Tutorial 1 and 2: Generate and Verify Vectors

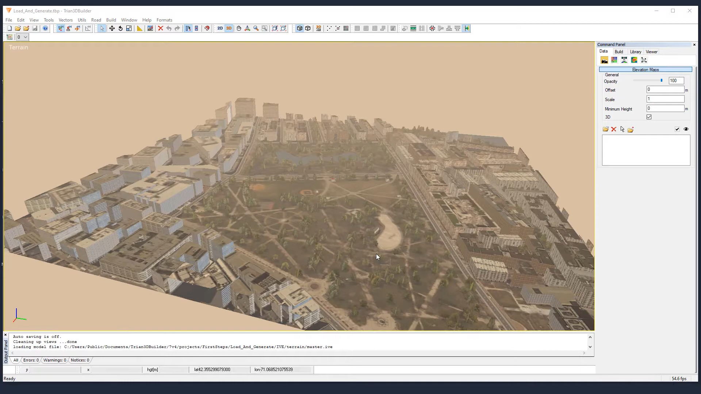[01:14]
In order to navigate in the viewport you can zoom in and out by scrolling the middle mouse button.
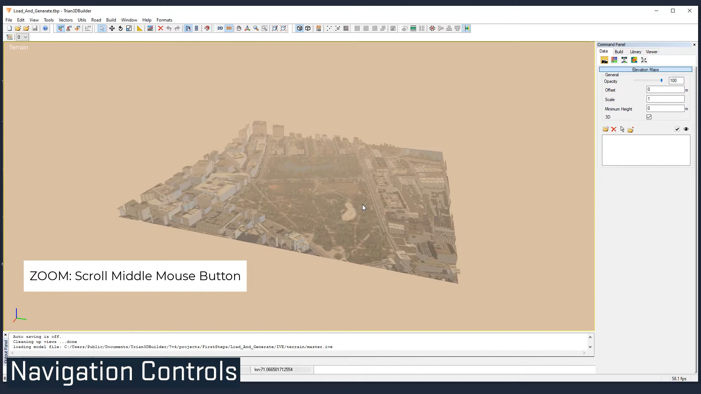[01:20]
You can press the middle mouse button to pan like here and
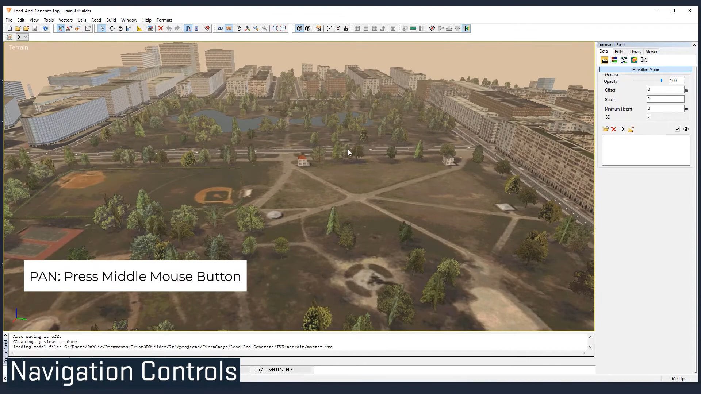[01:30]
using ALT and middle mouse button you can orbit around your scene.